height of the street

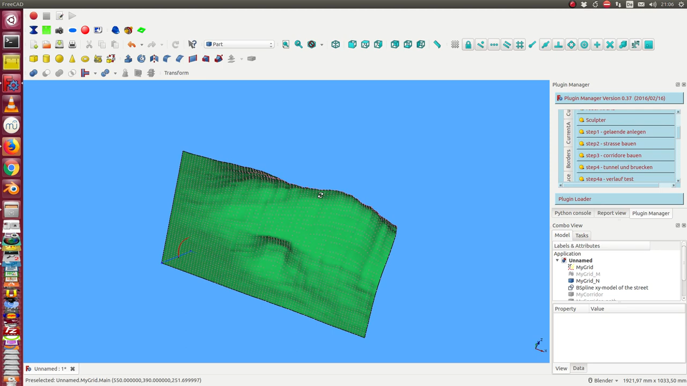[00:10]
so this is the prototype of the management of the height of the street we have here our generated model of the terrain and I use the
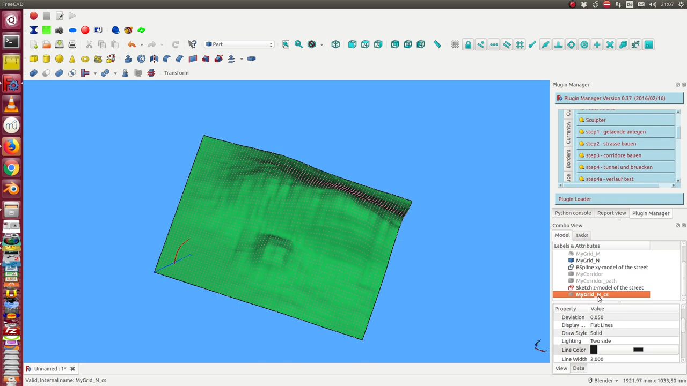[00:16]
height lines it's easier and it's more transparent to get the